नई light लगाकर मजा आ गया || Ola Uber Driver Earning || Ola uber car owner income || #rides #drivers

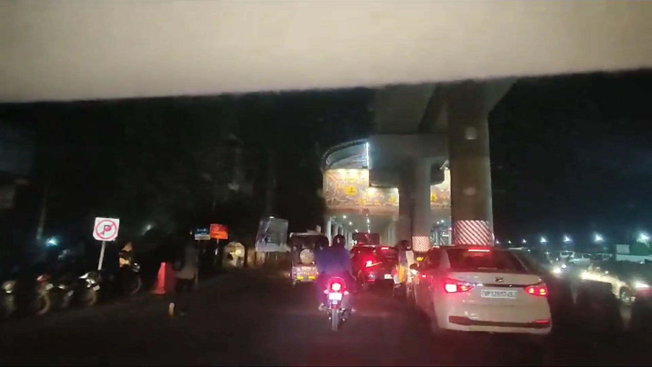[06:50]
यह से मुन लेते हैं आरेल हास्पिटल का यह मैटोश्टेसन है अपनी
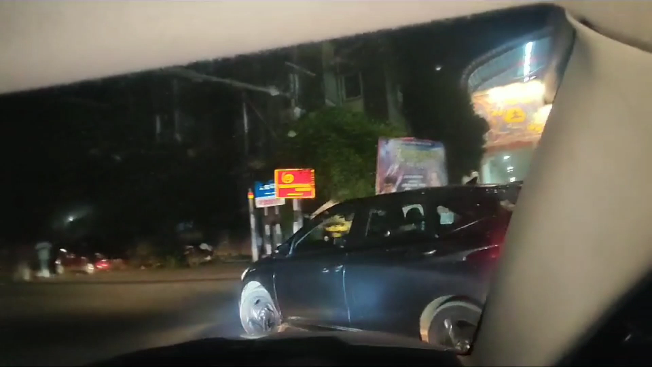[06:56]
गाडी की यह दो प�
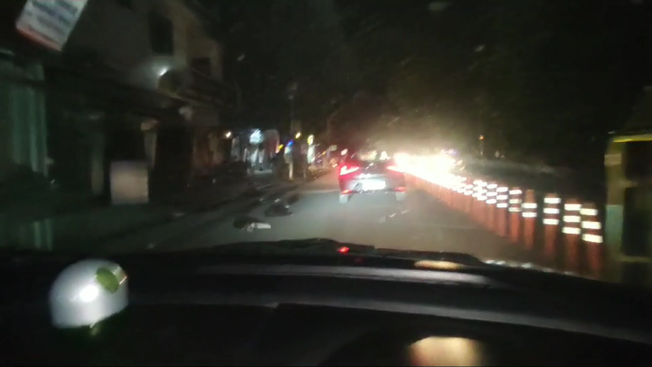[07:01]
अभी अन्हेरे में चलेंगे तो भाई दिखाएंगे आपको
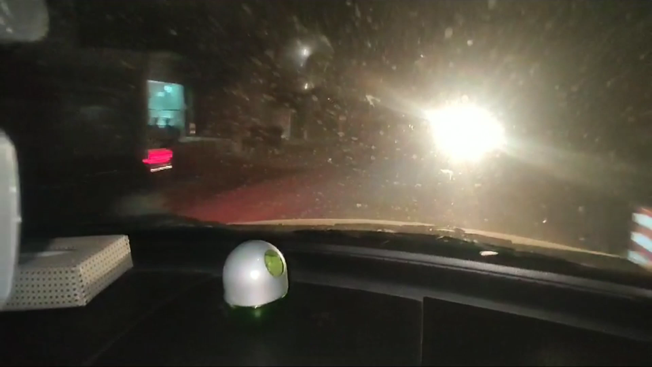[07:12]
लेकिन यहां यार क्या यहां पड़ेगा क्योंकि यहां तो सिटी है और सिटी में तो लाइक से इतनी जलती है लेकि फिर भी देख लो भाई मस्लाइट का थ्रूआ रहा देख लो
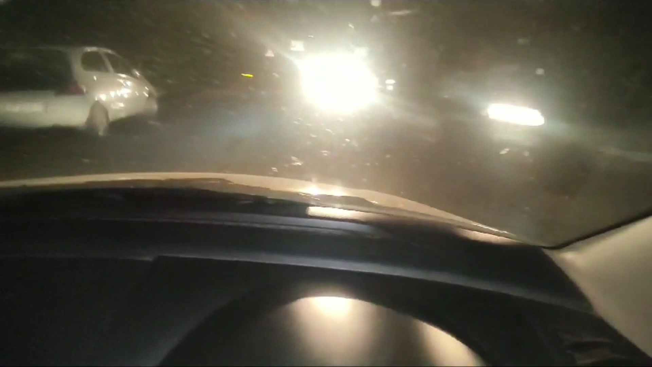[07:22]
इतनी गारिया है अब देखो �